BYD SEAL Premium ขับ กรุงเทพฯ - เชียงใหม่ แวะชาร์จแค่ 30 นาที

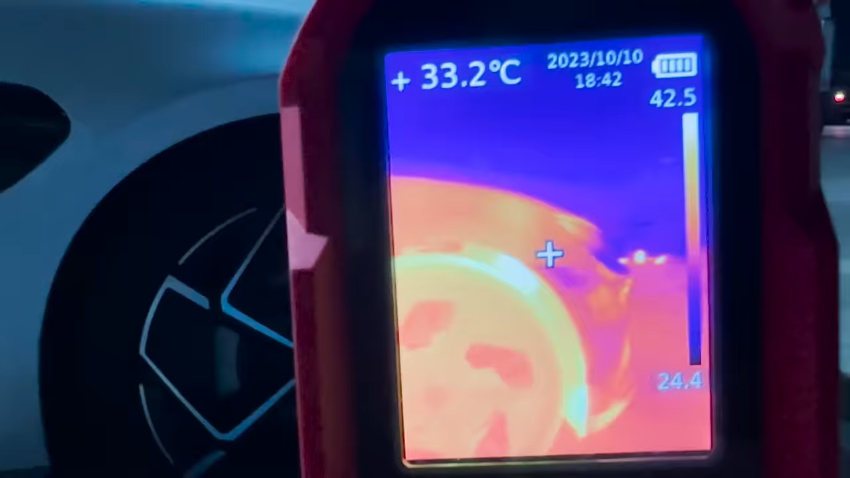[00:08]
On screen: spot 33.2°C
พัอรุมระบายความร้อนออกมานะครับสว่าง สวยกว้างใกลเลยนะครั
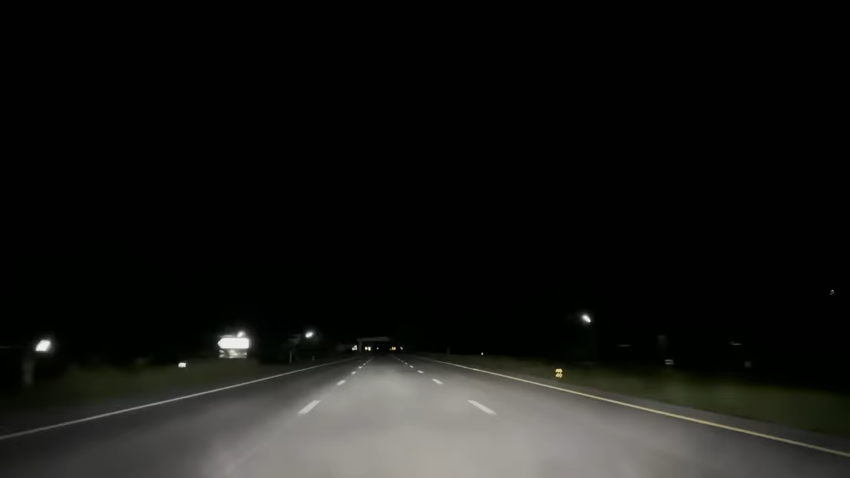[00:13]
บเป็นไงครับ ตอนนี้ พอเปิดไฟสูงเนี่ยเห็นไปใกลเลยตอนนี้อยู่ระหว่างจากต่าก ไปลำป้างนะครับกว่าความเร็ว 100 กิโลเมตรต์ никтоッゴ โอ้โห เสียวหน้าดูอย่างนี้ไม่ได้นะครับอันนี้เราชั่งได้ 2,
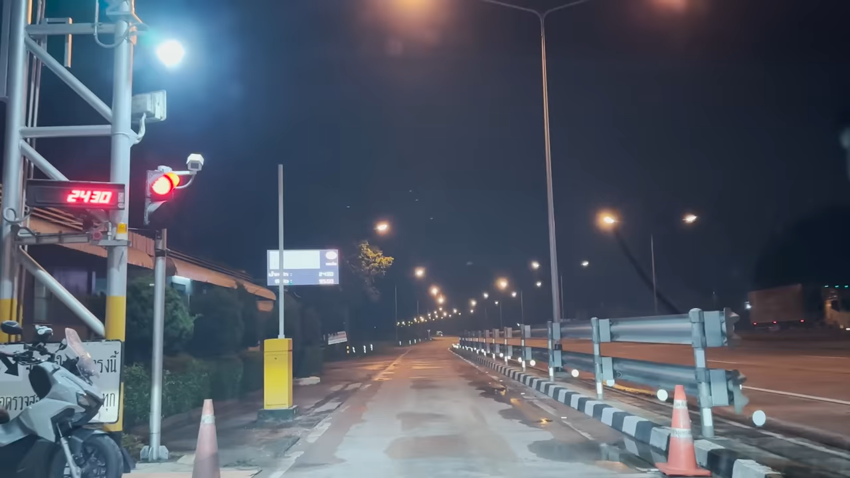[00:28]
430 นะครับ
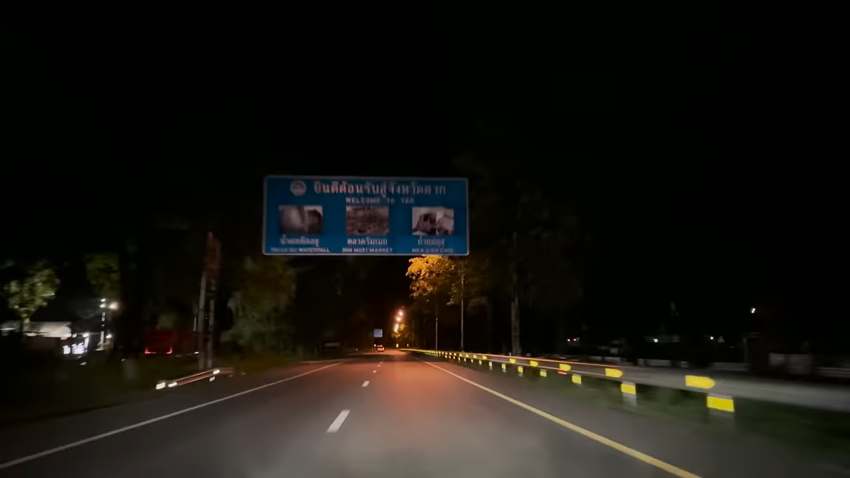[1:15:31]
ตอนนี้ก็เข้าสู่จังหวัดตากแล้วนะครับอีกประมาณ 2 กิโลก็จะถึงที่ปั๊มแล้ว
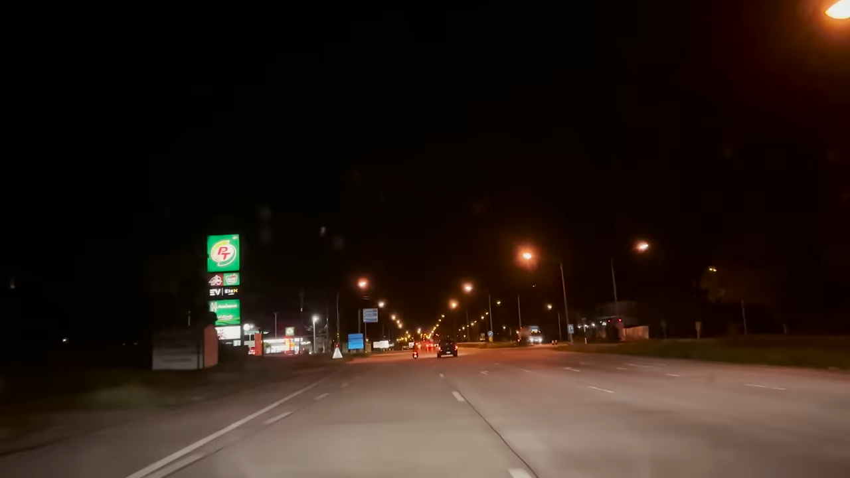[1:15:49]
ข้างหน้านี่ถึงปั๊มพีทีแล้วนะครับเดี๋ยวเราจะลองเลี้ยวเข้าไปดูสั้งหน่อยคือก่อนหน้านี่ผมดูแล้วมันไม่มีร
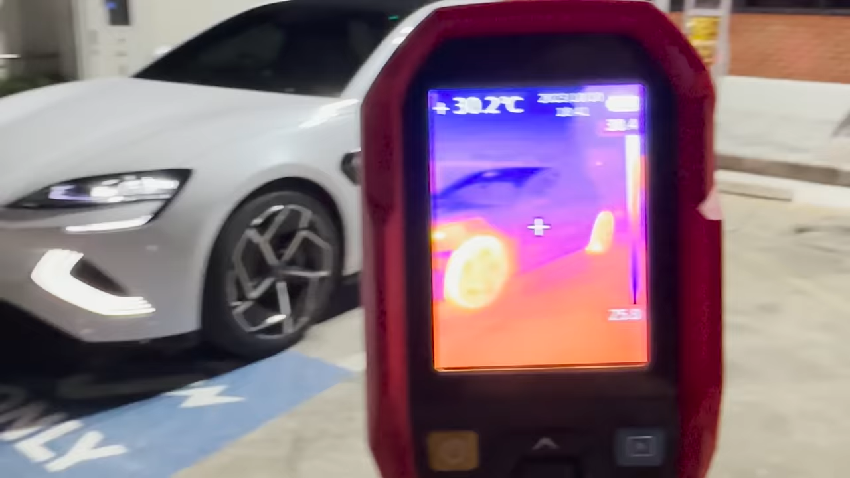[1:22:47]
โอเคครับเดี๋ยวมาดูไปด้วยกันเลย
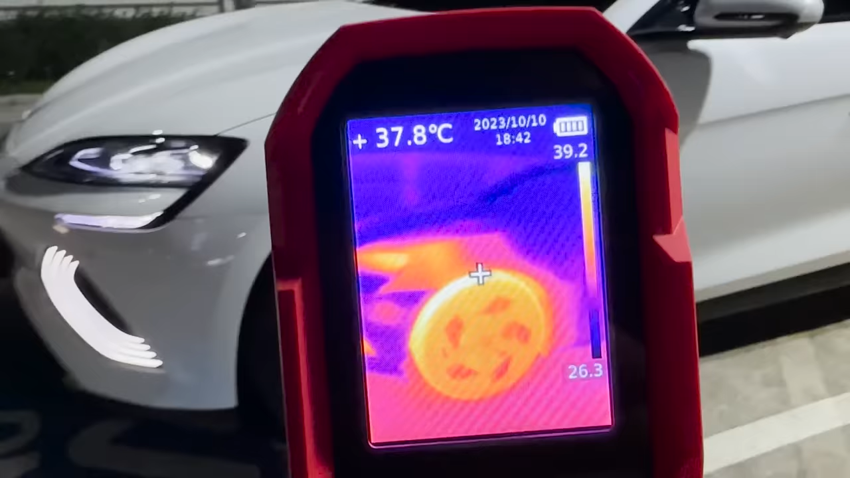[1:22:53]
On screen: spot 37.8°C
ก็อุณภูมิสูงสุดแถวแถวร้อนก็อยู่ประมาณ 39 องศานะครับตรงที่เป็น
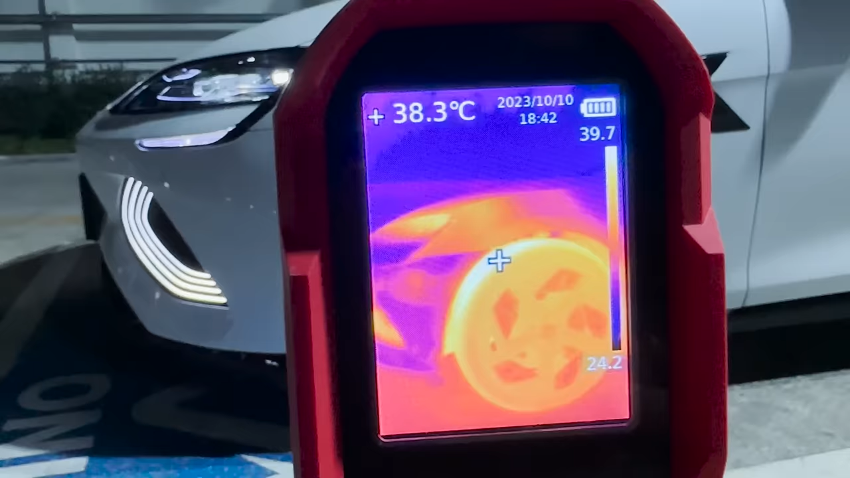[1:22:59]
On screen: spot 38.3°C
สีบริเวณสามเหลี่ยมที่ผมชี้ไป 39
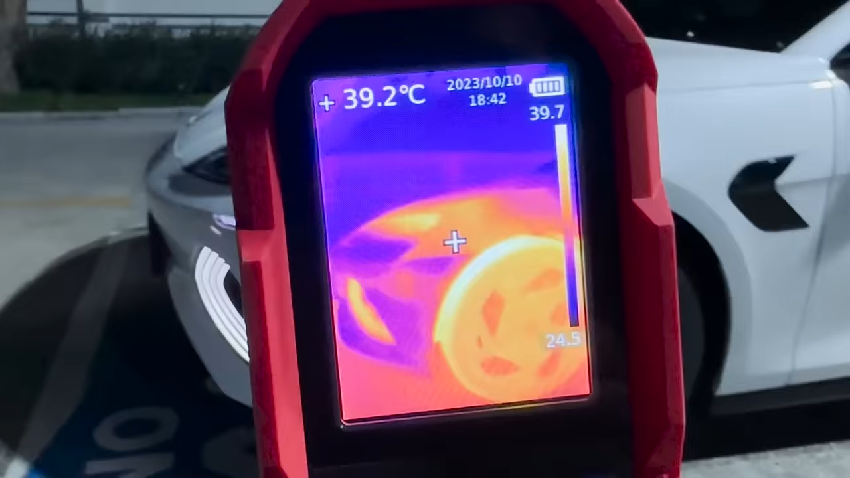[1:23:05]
On screen: spot 39.2°C
เดี๋ยวไปดูทางด้านฝั่งคนขับบ้างค
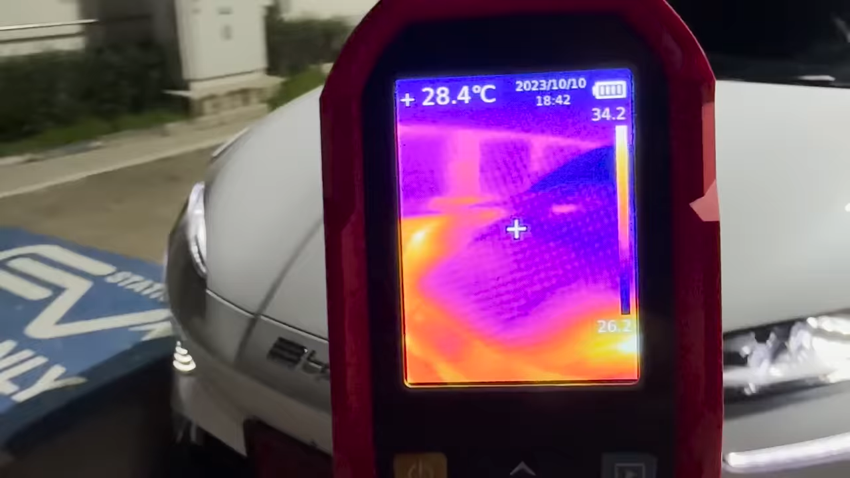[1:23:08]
On screen: spot 28.4°C
ื
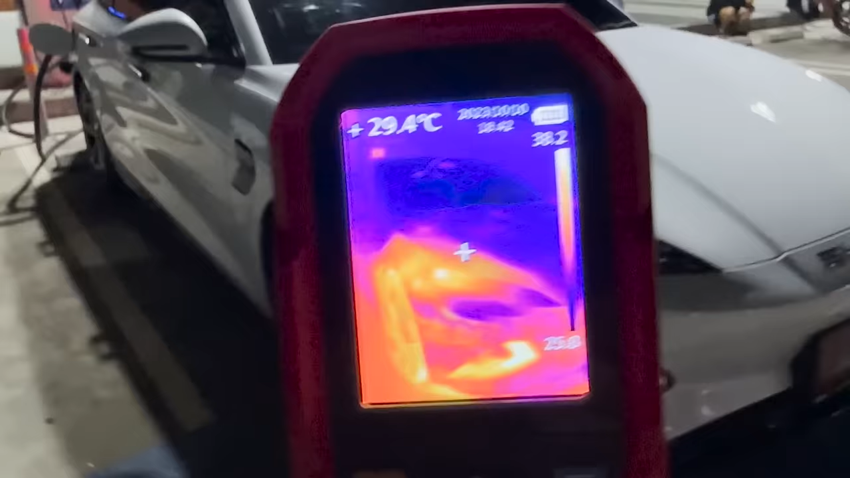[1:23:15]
On screen: spot 29.4°C
อบริเวณตรงนี้มันจะมีพันลมระบายความร้อน
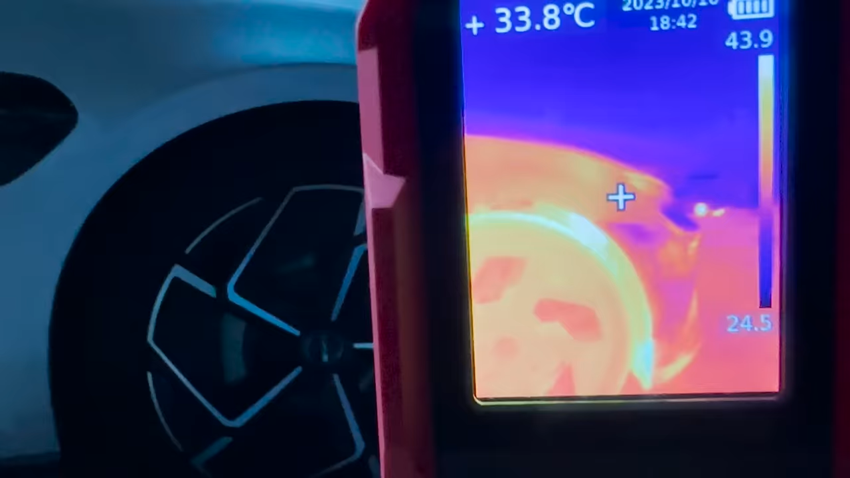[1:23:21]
On screen: spot 33.8°C
ออกมานะครับก็อยู่ที่ประมาณ 43-44 ก็
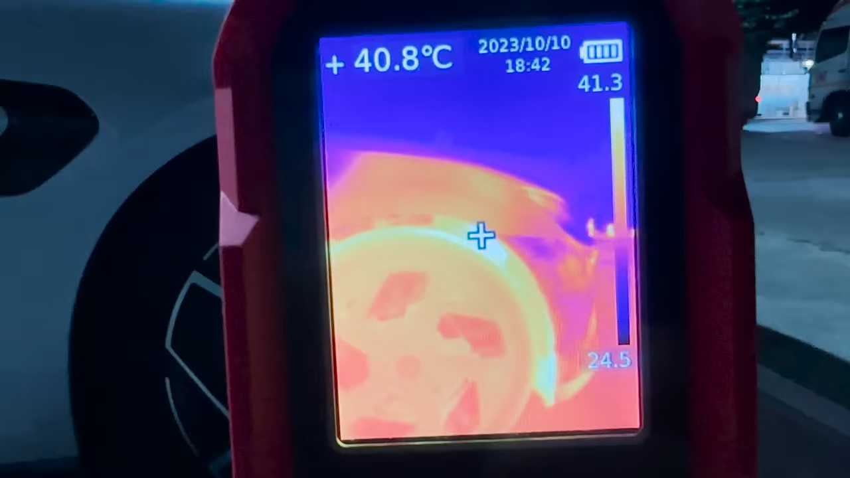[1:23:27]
On screen: spot 40.8°C
ไม่ได้ร้อนอะไรนะครั
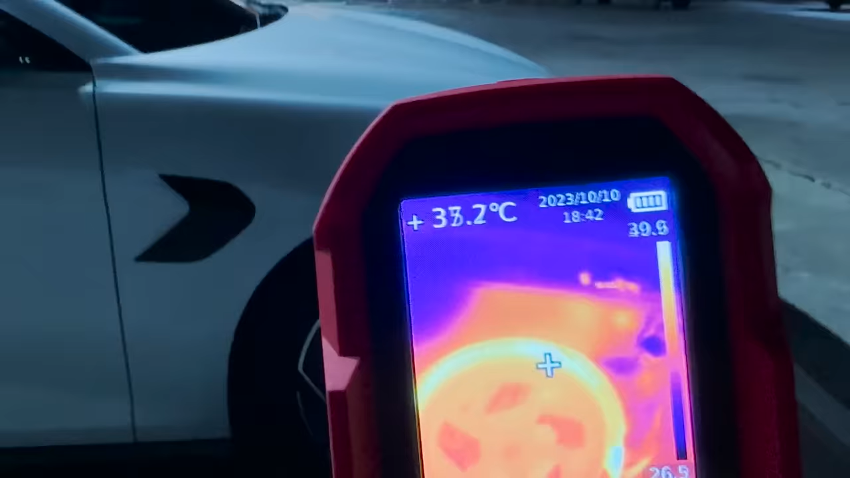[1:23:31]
บคันนี้กระโปรงหน้าเขาปิดไว้หมดเลยแล้วก็มีช่องเก็บของเลย
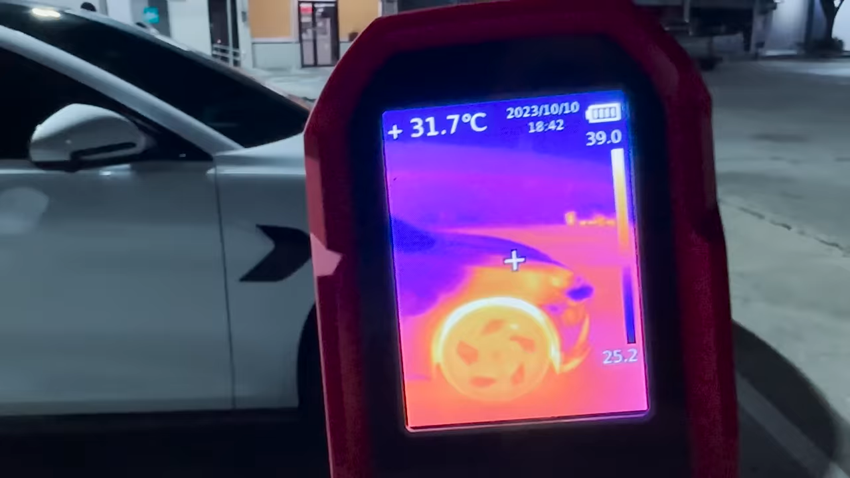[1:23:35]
On screen: spot 31.7°C
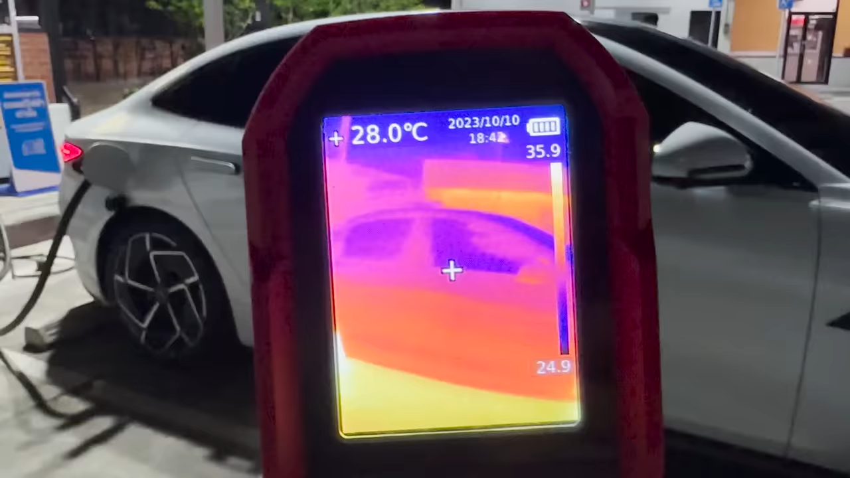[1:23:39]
On screen: spot 28.0°C
ไม่ดูว่าจะถ่ายอะไรให้ดูได้นะครับก็ดูรอบ ๆ ลดด้วยกันก็มีจุดที่ความ
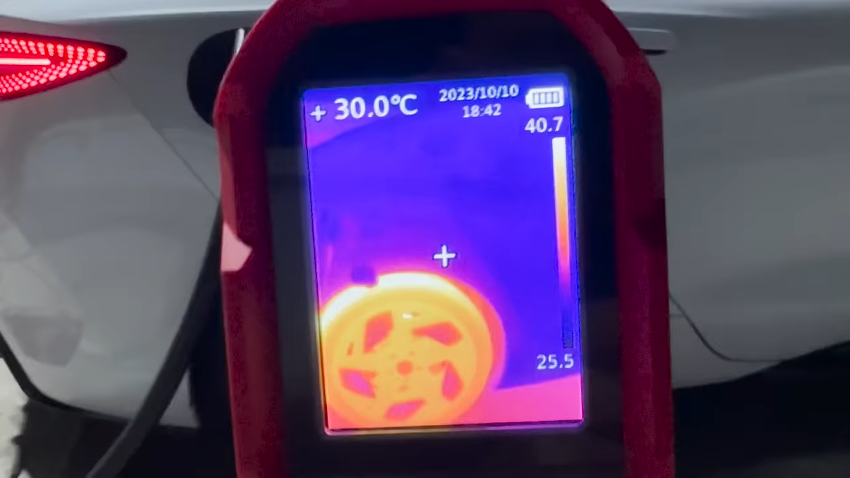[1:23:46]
On screen: spot 30.0°C
ร้อนสูงหน่อยมันก็จะอยู่แถวร้อนเนี่ยก็ 39-40 ตัวจ
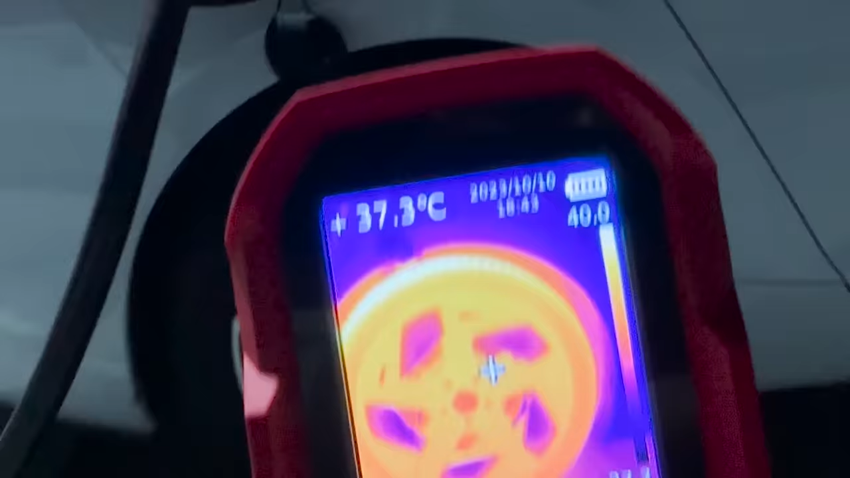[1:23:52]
On screen: spot 37.3°C
านเบกเองอยู่ที่เท่าไหร่นะจานเบก
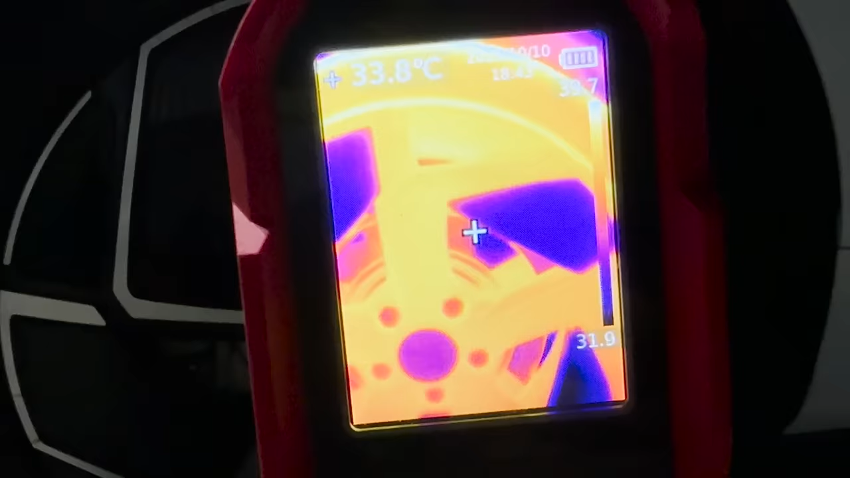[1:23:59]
On screen: spot 33.8°C
33 องศานะครับ เก่า ๆ จานเบก